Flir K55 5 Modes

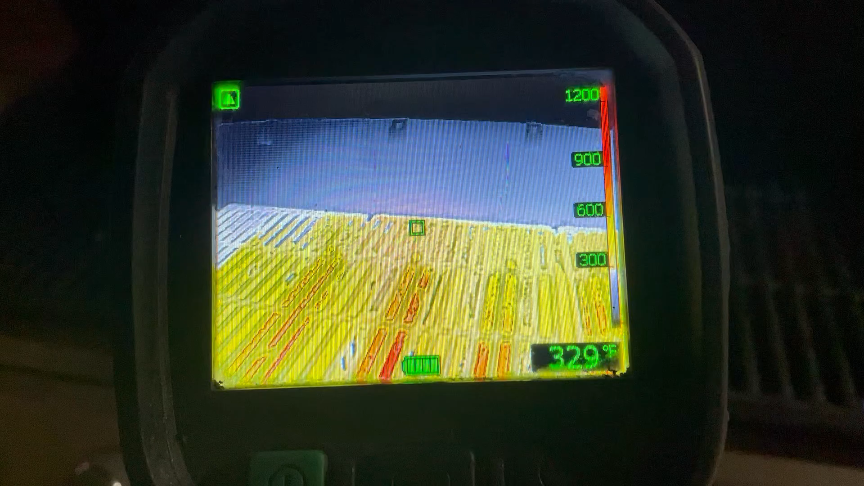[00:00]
On screen: spot 329°F
Quick review on the modes on the thermal camera. Right now we're in basic fire mode.
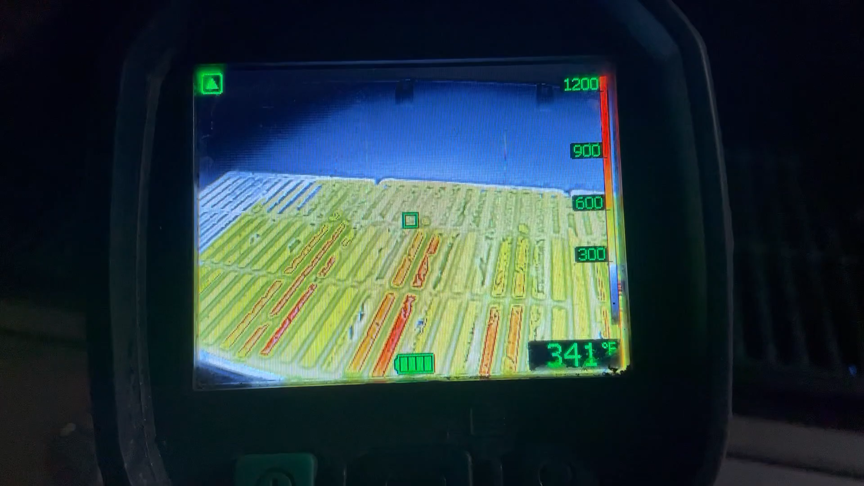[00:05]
On screen: spot 341°F
First off, you'll notice in the top corner you'll see a green triangle.
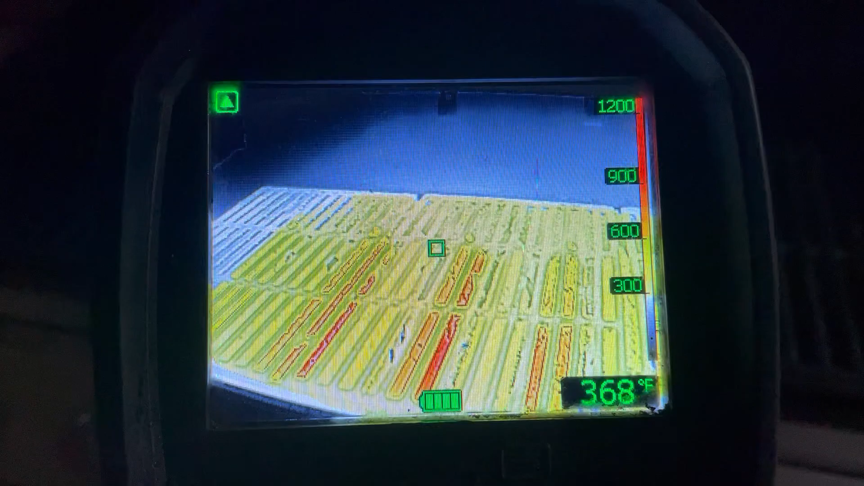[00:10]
On screen: spot 368°F
That's the automatic setting in the camera due to high heat it's detecting, so it's in low sensitivity. When we go to a colder environment, that'll go away.
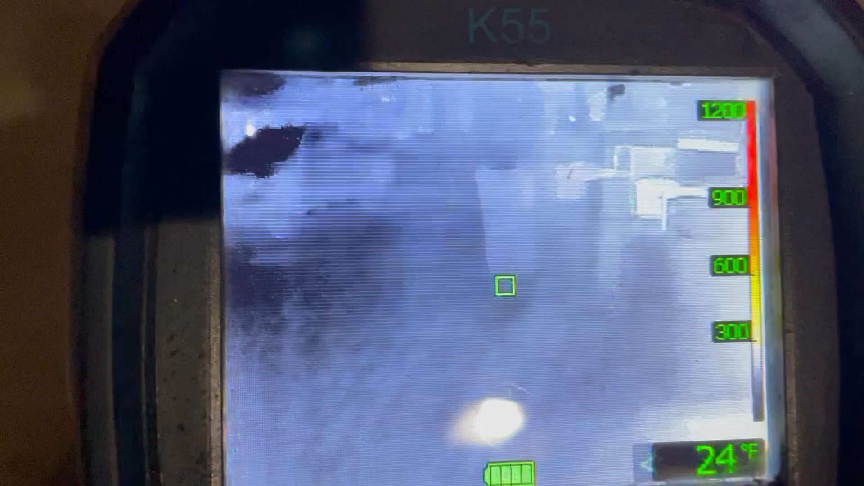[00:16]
On screen: spot 24°F
That's the camera saying it's back into high sensitivity.
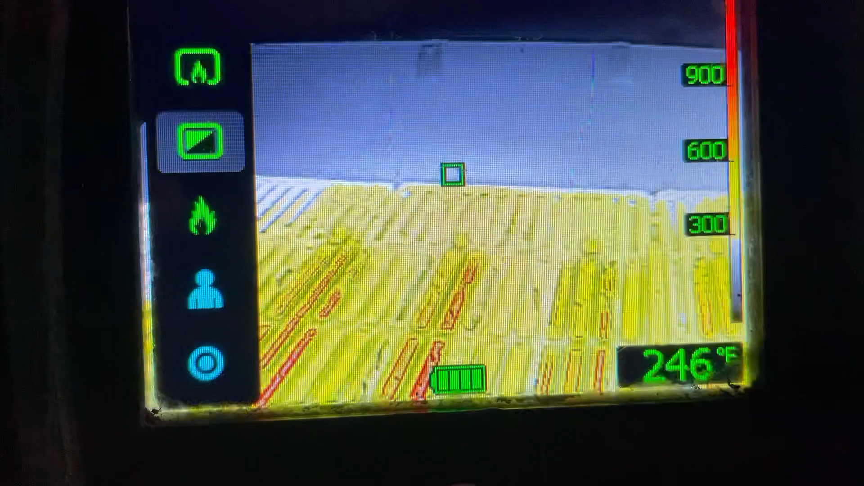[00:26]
On screen: spot 246°F
Same mode as fire mode, just no color change.
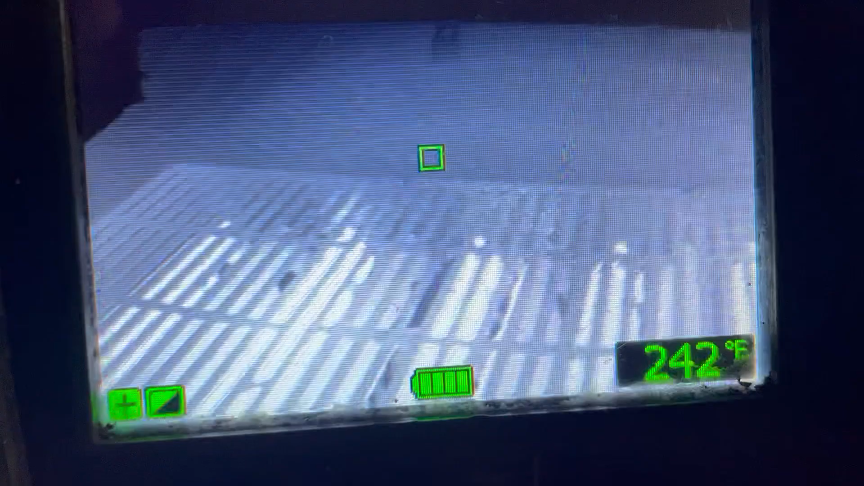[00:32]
On screen: spot 242°F
Press the plus button to fire mode. You'll now begin to see color change at anything over 500 degrees.
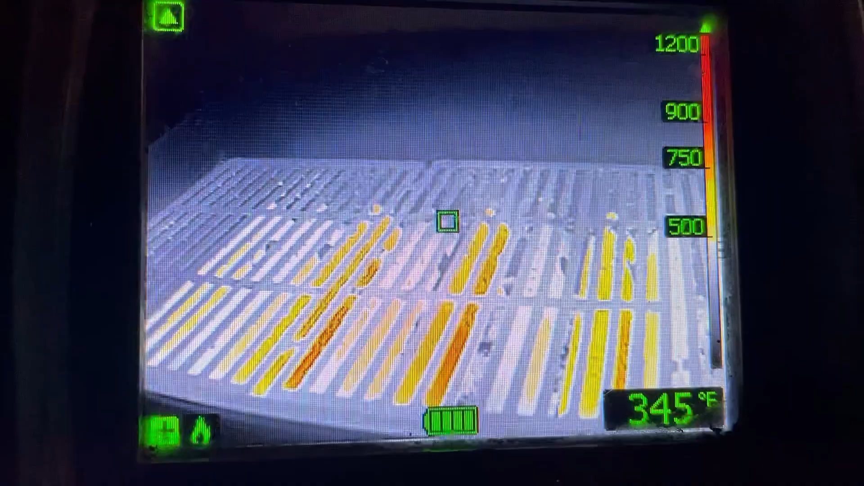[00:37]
On screen: spot 345°F
Plus button down to search and rescue mode.
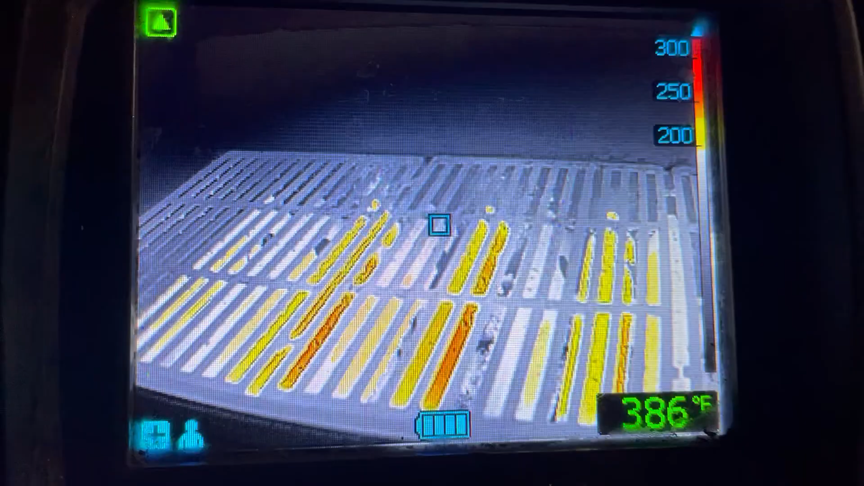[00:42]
On screen: spot 386°F
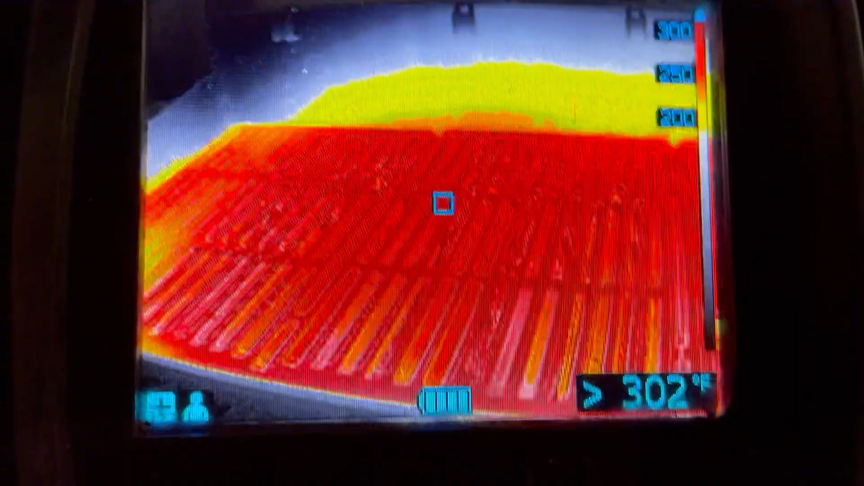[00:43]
Changes your range from 200 to 300, allowing us to pick up on cooler objects inside.
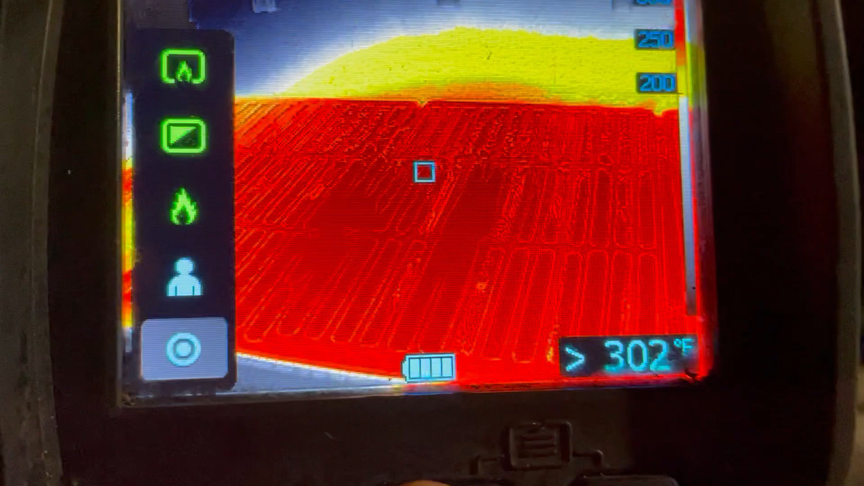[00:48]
Next button down looks like an O, that's your overhaul or heat detection mode.
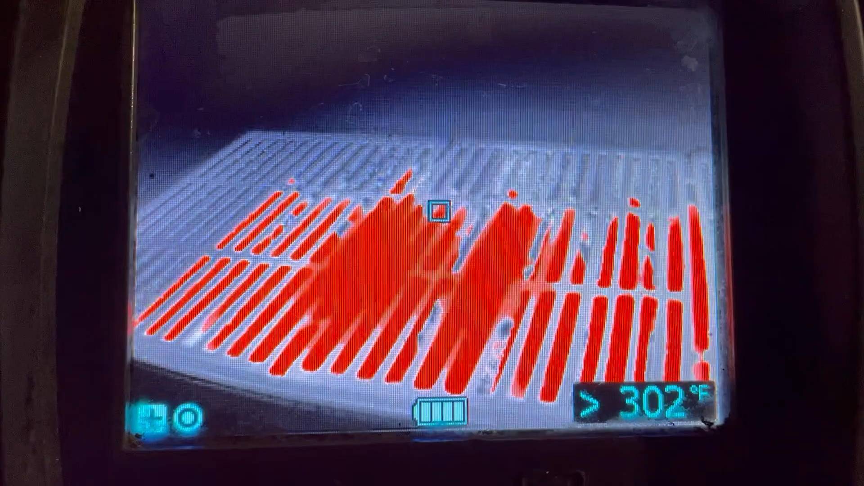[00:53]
It's going to once again lower our detection range so we can start to pick up those small hot spots when we're doing overhaul. We also have an option on the front, there's a trigger.
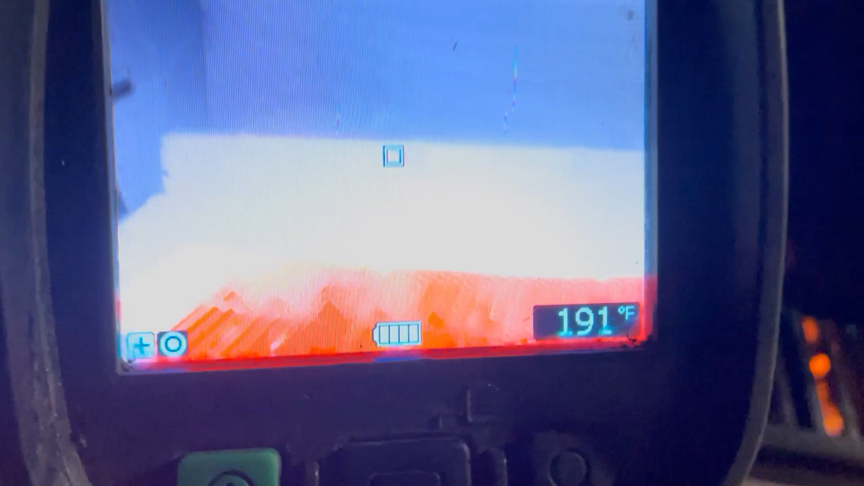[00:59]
On screen: spot 191°F
Click the trigger, that takes a picture.
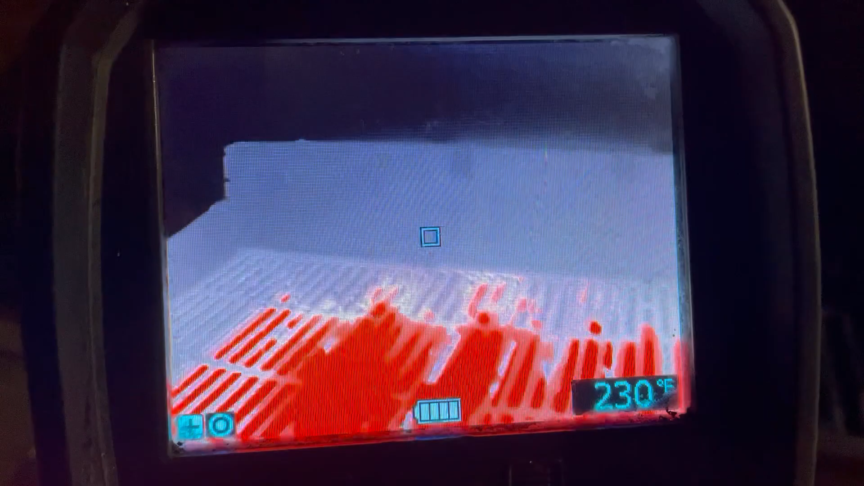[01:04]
On screen: spot 230°F
Hold the trigger down, you'll see a red circle in the bottom left. We're now recording as we're going through.
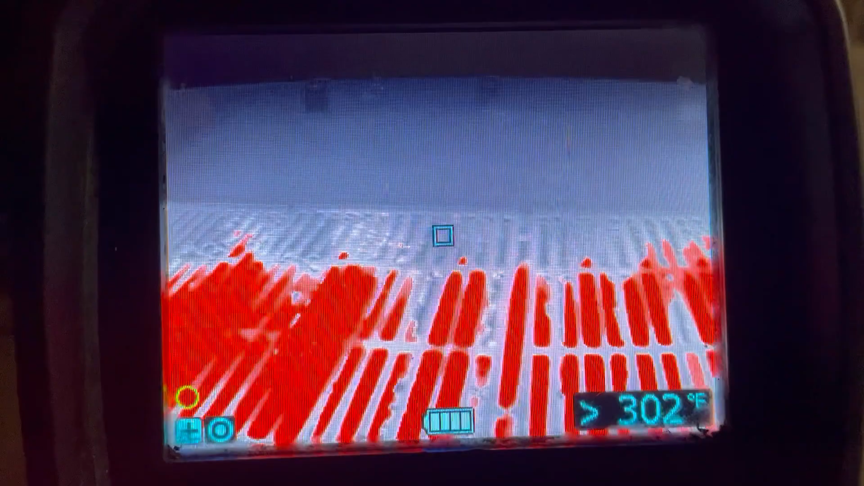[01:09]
It will not record audio, it's only visual. Once we're complete,
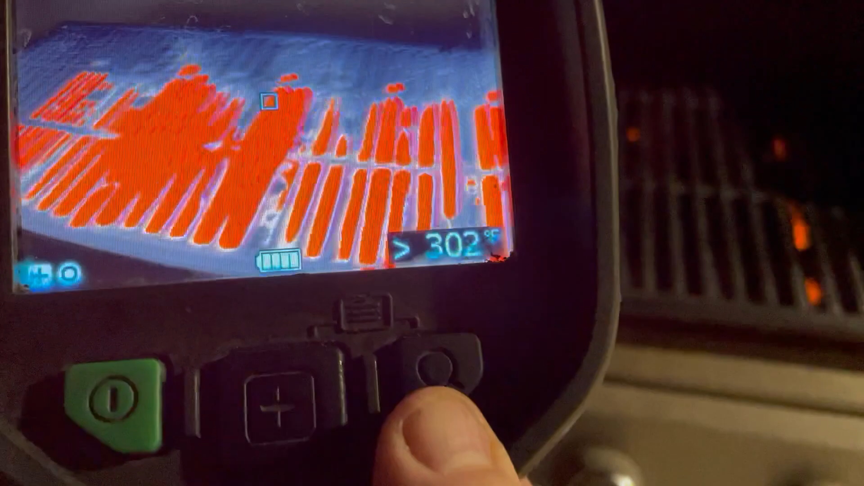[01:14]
if you press the plus and the magnifying glass at the exact same time, it will open up the options to look at your pictures and your videos.
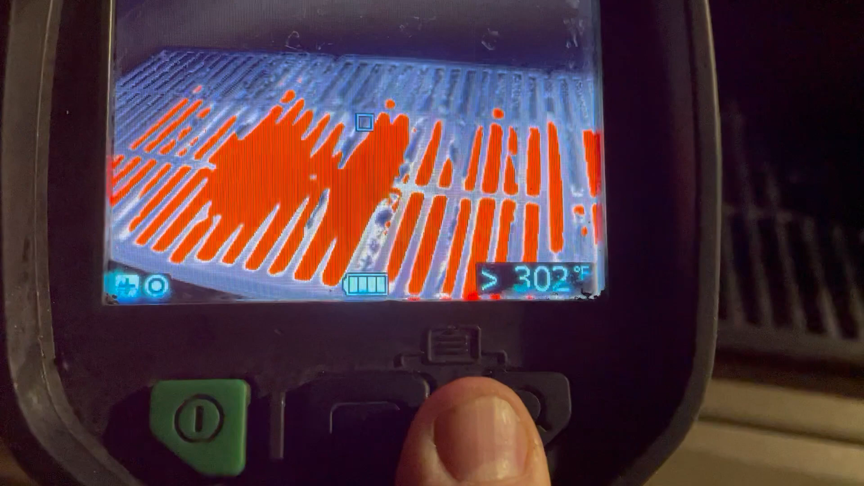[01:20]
On the top of the camera, underneath there, is a port you can plug into your computer and download those photos or videos for further review.